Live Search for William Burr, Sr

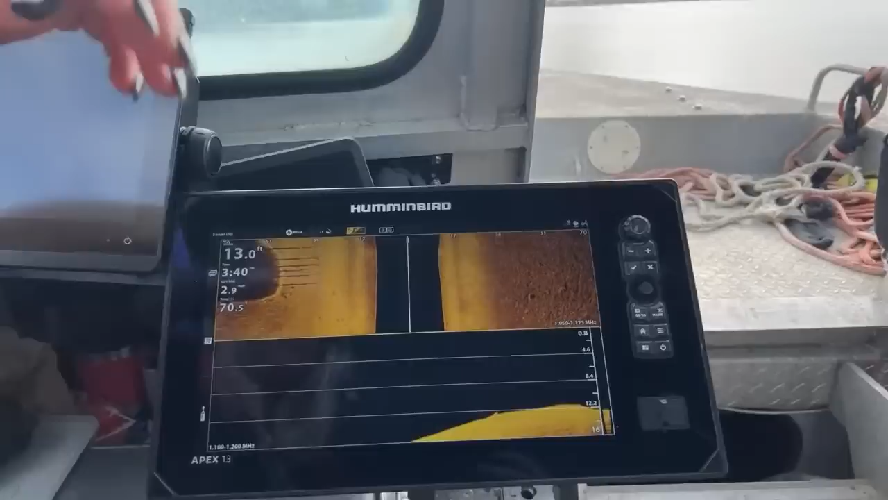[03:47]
And so we got the sonar up pretty good.
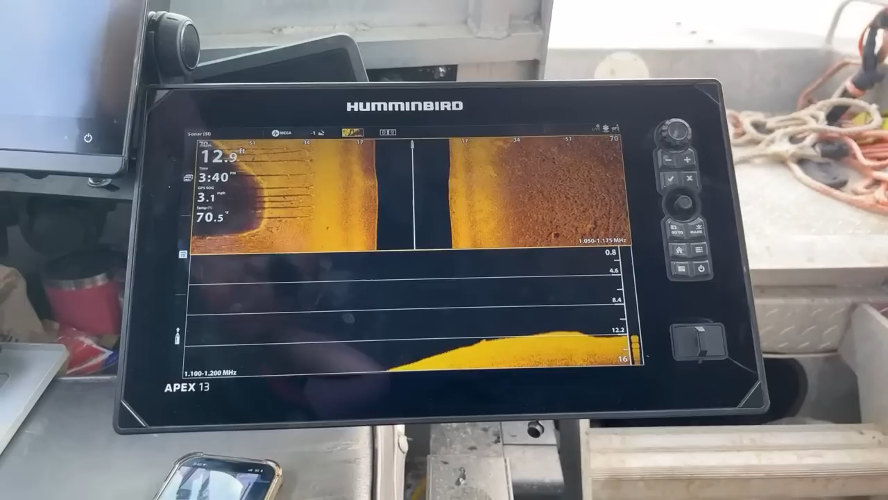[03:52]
On screen: depth 12.9 ft
Right now we're sitting at 12 feet.
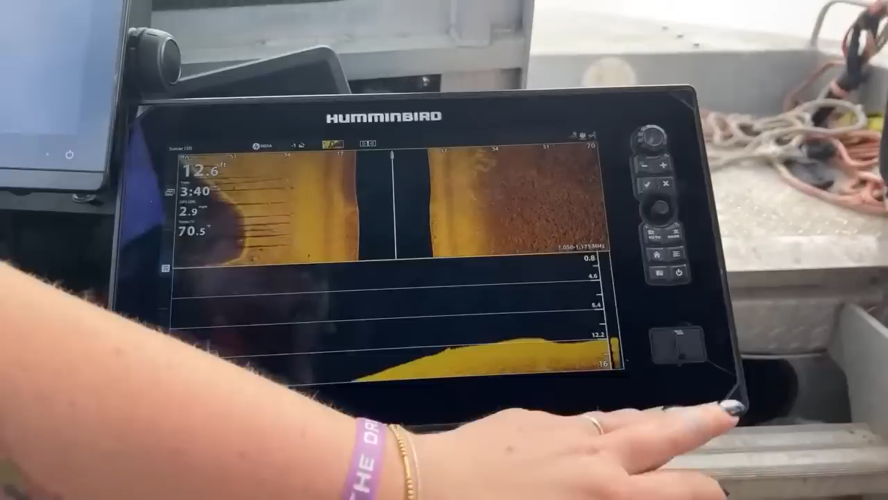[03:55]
Pretty clean on the sonar. Nothing's really come up as of recently.
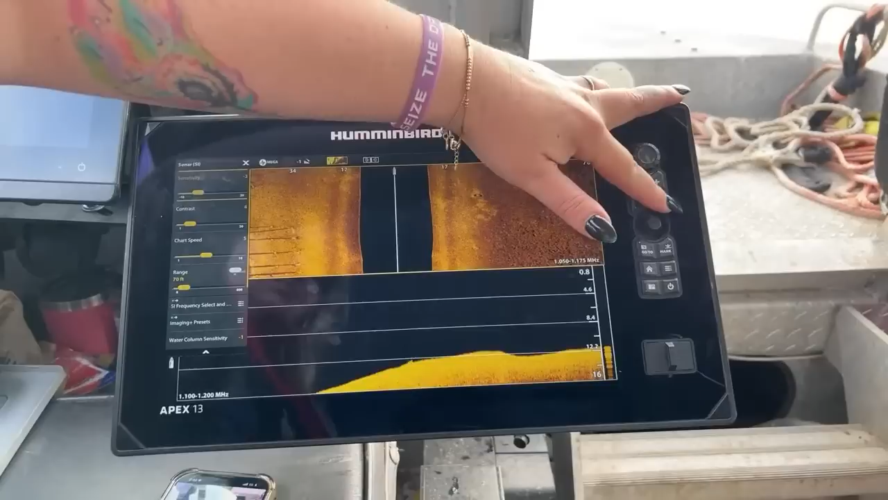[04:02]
There's a lot of people who want to say,
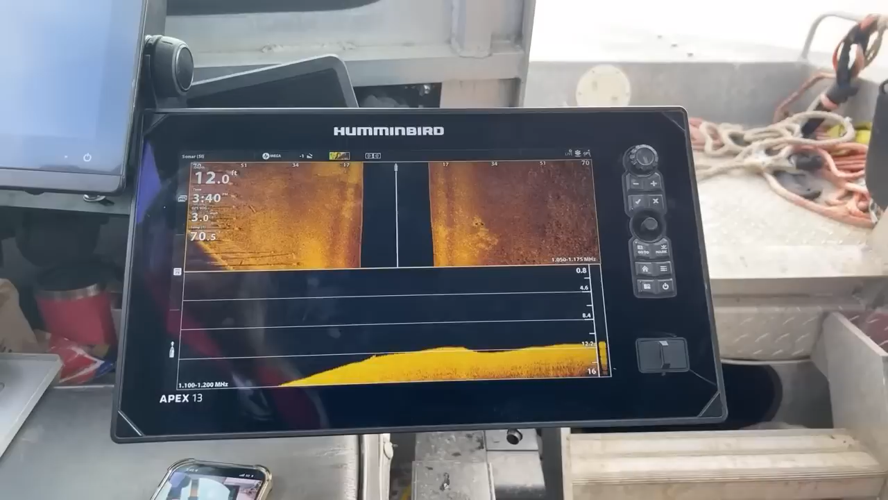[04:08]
we need live video or regular videos.
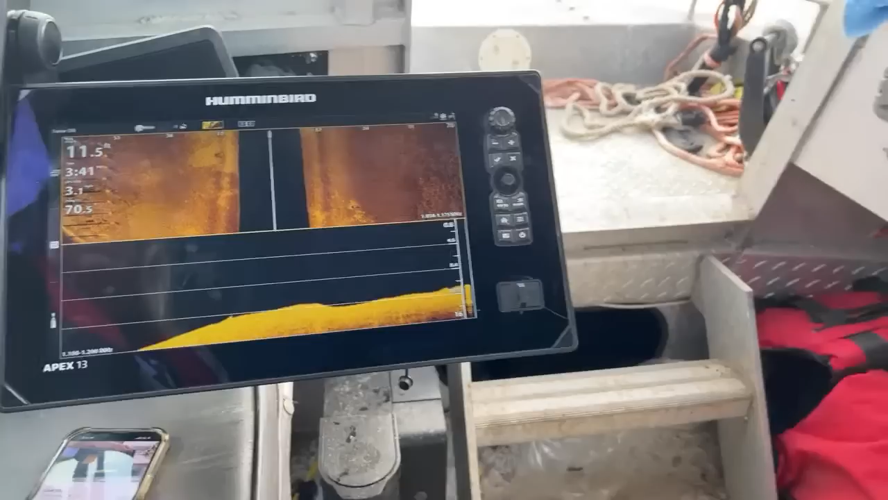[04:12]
This is about as good as you get on the live feed, because, you know, it's what we do every single day.
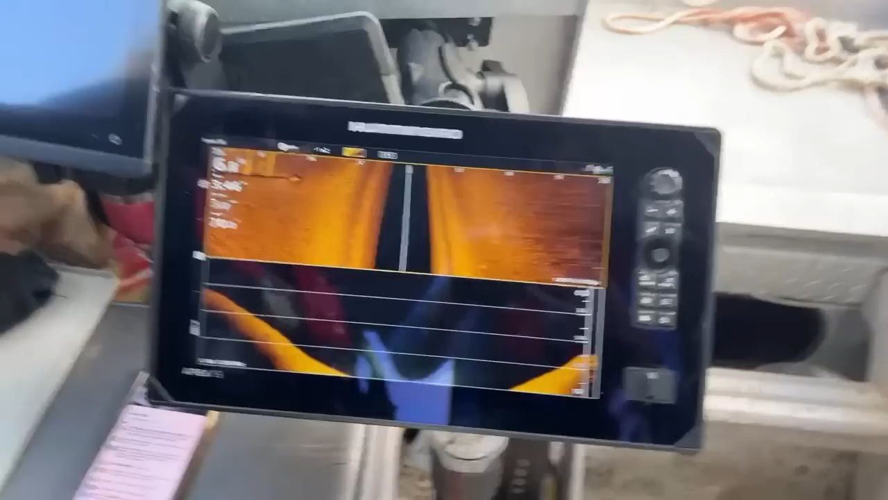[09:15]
We are getting a solid return on these sonars.
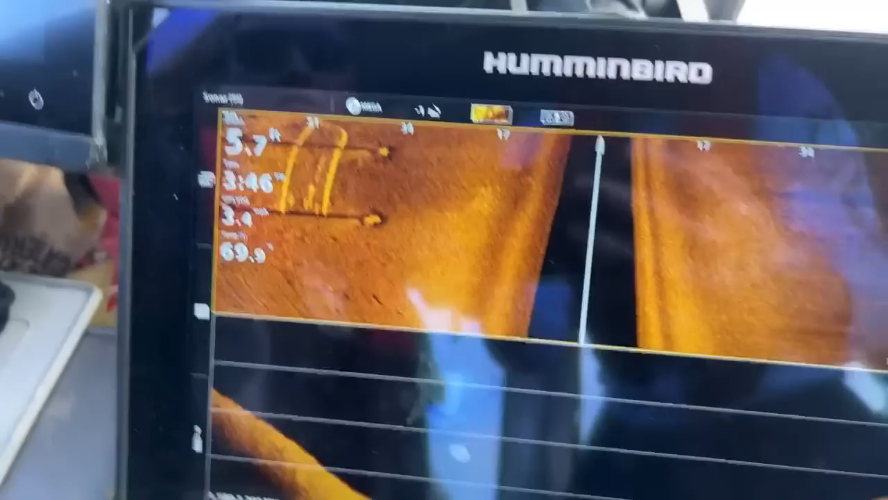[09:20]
What you see on the left is you actually see the bottom of a boat. And that's actually the bottom of the boat that's floating right now.
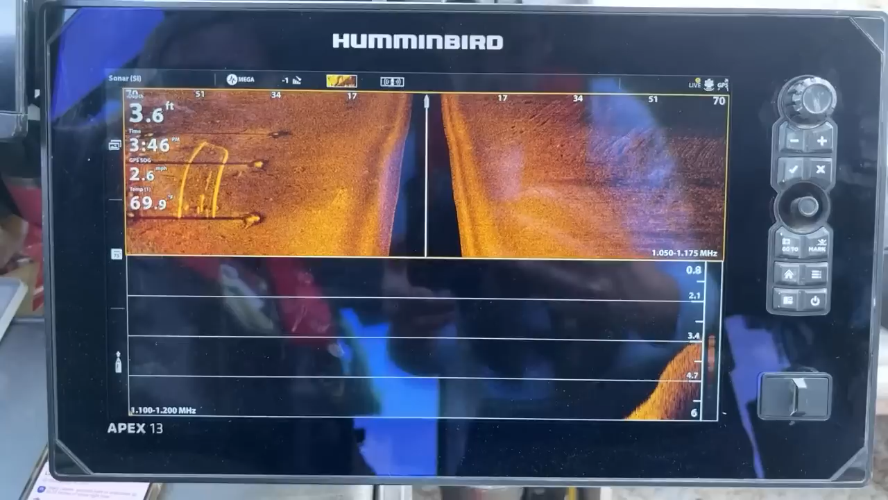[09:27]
On screen: depth 3.6 ft
You kind of get a cast because it's like ricocheting off the sound waves.
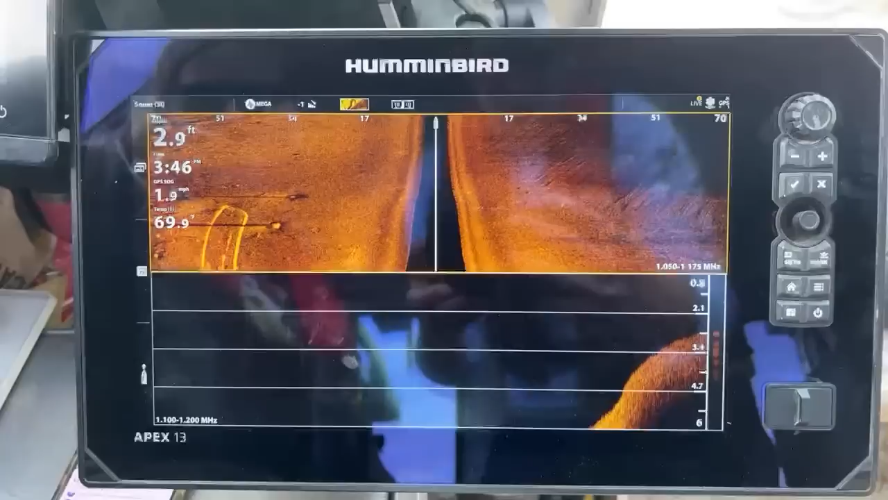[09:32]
On screen: depth 2.9 ft, speed 1.9 mph
We've seen a whole ton of...
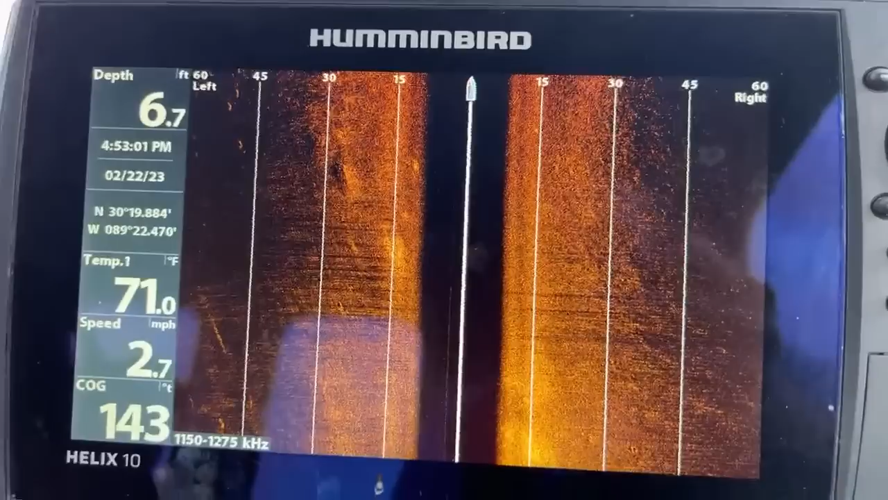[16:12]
On screen: depth 6.7 ft, water 71.0°F, speed 2.7 mph
I don't know what it's going to get to.
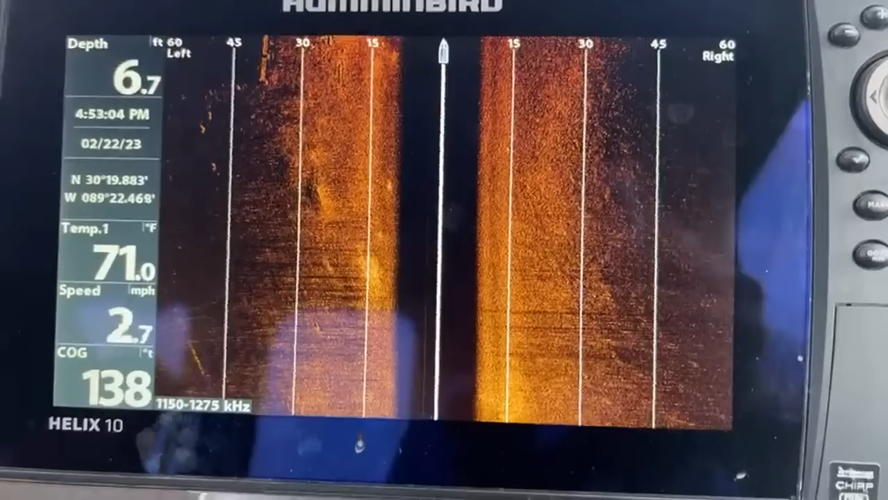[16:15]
On screen: depth 6.7 ft, water 71.0°F, speed 2.7 mph
Oh, depth-wise? Yeah. Okay. Well, we're still at 6 feet.
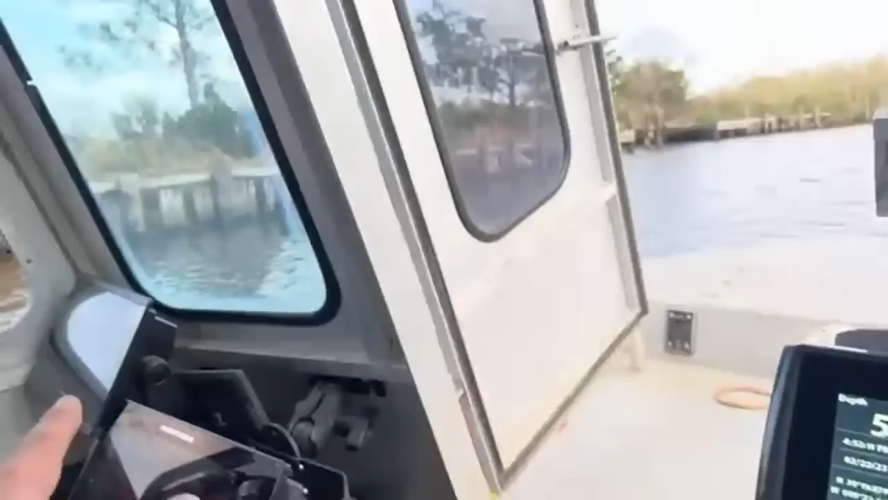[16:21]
So that's right here. Is all that.
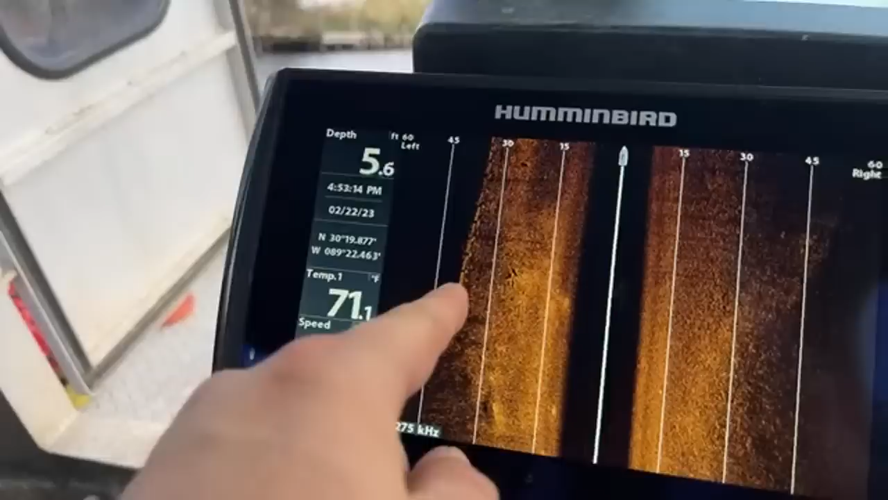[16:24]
That's what you see right there. The car's a 1988 gold Toyota station. Exactly.